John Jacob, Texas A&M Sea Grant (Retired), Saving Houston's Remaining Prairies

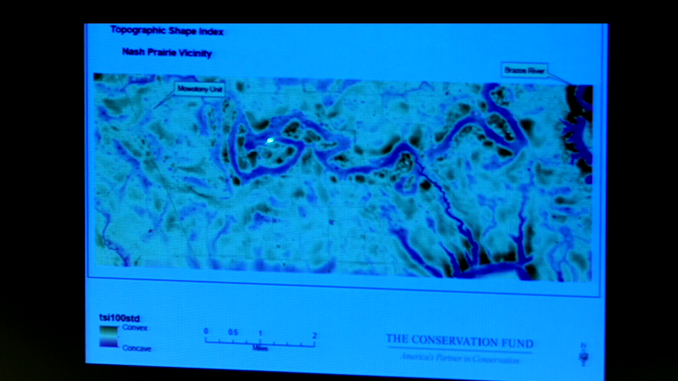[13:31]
So you can see that we've got, again, the purple areas are the wetter areas. The greener areas are the drier areas. So, again, short-range complexity in a landscape like this. This is the landscape we are about to lose. Highway 99 is going to come.